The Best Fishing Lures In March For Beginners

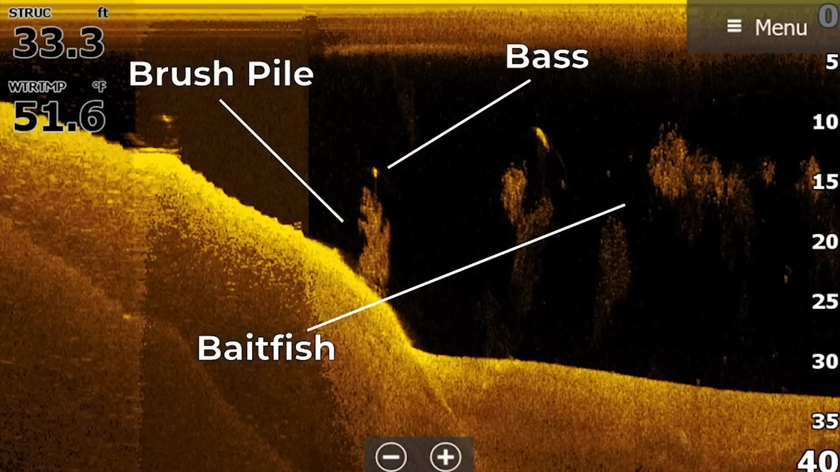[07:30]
On screen: depth 33.3 ft, water 51.6°F
I'm not though the thing that I'm not going to do with this lure is just randomly throw it.
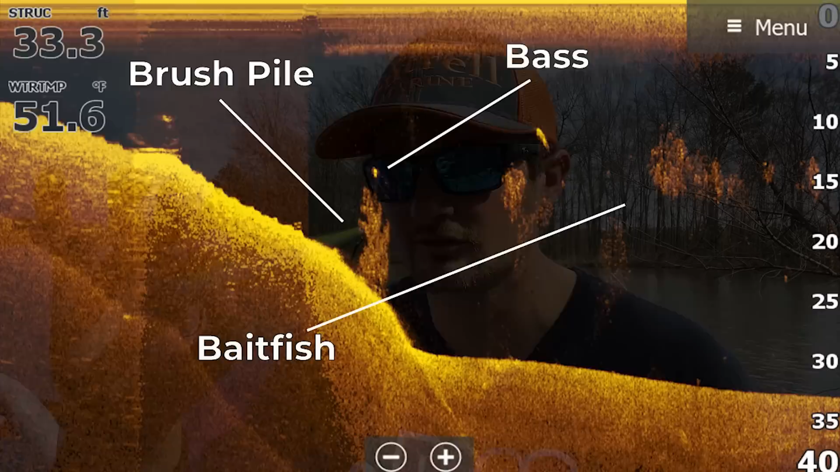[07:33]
On screen: depth 33.3 ft, water 51.6°F
If I see fish on the live scope or if I see bait then I'm going to have this in my hand but I'm not just going to go out and fish it like I used to.